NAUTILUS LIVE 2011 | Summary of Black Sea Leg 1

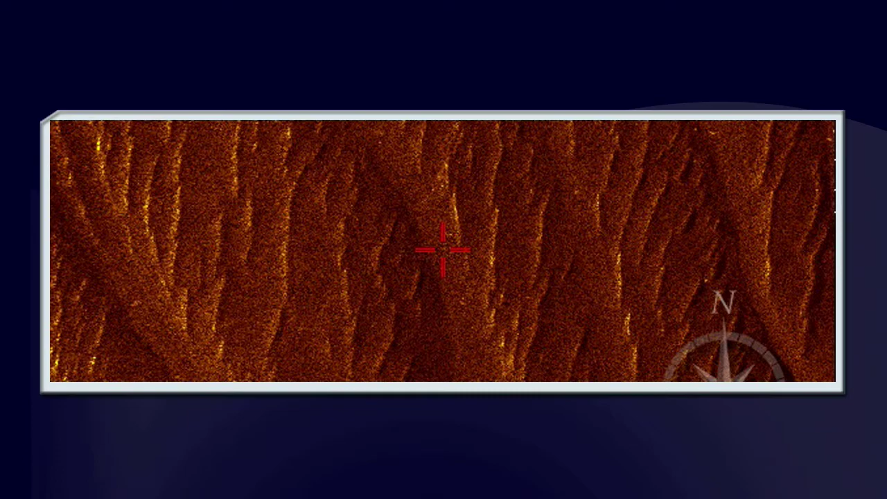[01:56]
We found a few instances of bed forms and ripples, possibly caused by internal waves or waves and currents that occur near the sea floor.